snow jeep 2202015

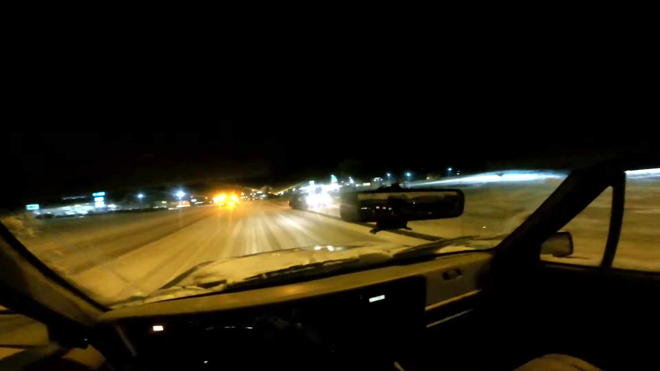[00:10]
As you can see. Okay, we're pulling into my neighborhood. Let's see if this Honda will make it. I'm pretty sure he will. I mean, you've had some people quit. That's their admission of defeat. Let's see if this Honda can do it.
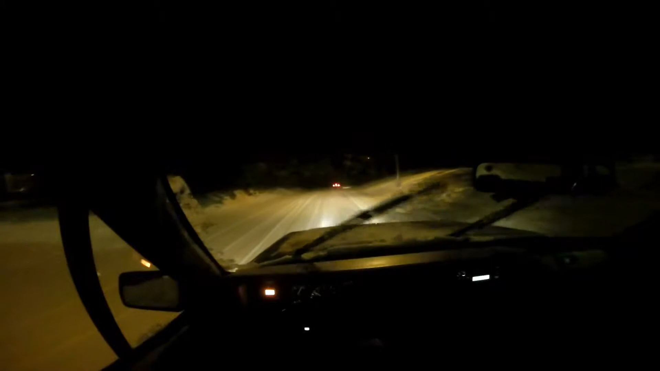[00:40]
I think he can because the snow is not as fierce as people, you know, predicted. Oh, he's making it. He's front-wheel drive. He's got this. You got this, Honda. You got this little blue Honda with the horrible taste clear taillights. This right at the crest of that hill is where I see a lot of them. He'll make it.